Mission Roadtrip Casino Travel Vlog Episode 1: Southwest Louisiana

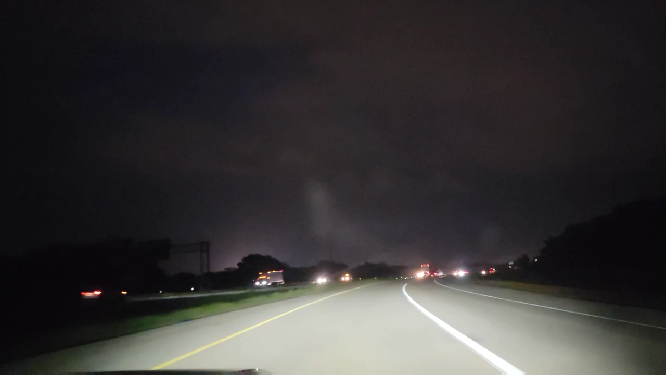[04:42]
Come on, dude. Yeah, get yourself shot by flashing a car. starting to get back to civilization, and we are about to enter Katy, Texas, the fictional slash real home of Reba from the TV show with Reba McEntire.
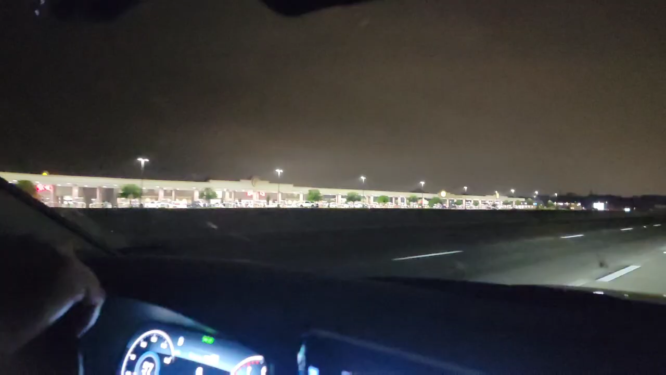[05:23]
All right, we're passing by the Buc-ee's in Katy, which is currently the largest Buc-ee's in the state or nation,
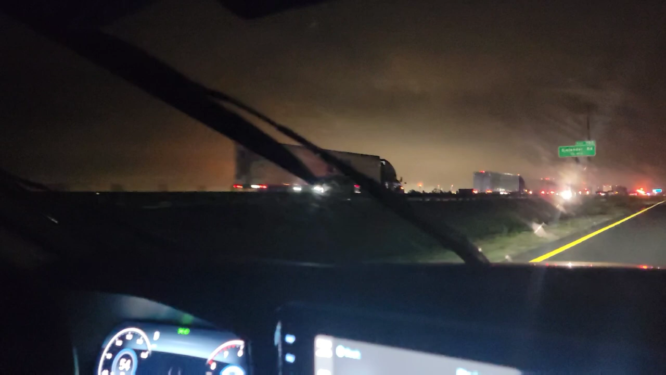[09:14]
Mm-hmm. Yep, there it is. Also, the sky is not from the accident. It's from all of our petrochemical plants out in Baytown, slowly killing us softly. Oh. Oh, no. Oh, no. Oh. Oh. That, oh, no. That's not oh, good. Oh, no.
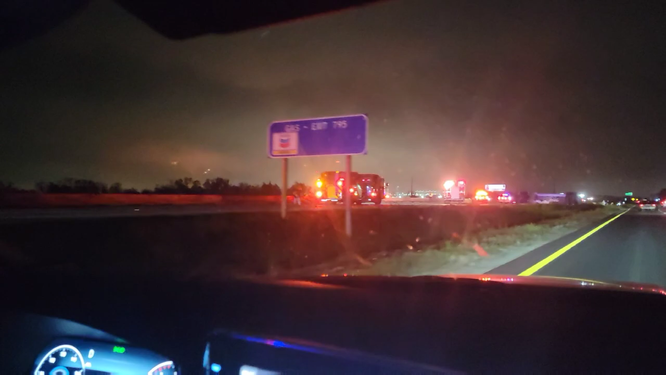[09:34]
Yeah. Not people. Please. Oh, shit. Oh, shit. Wow. That's a tanker truck upside down. Oh, my God.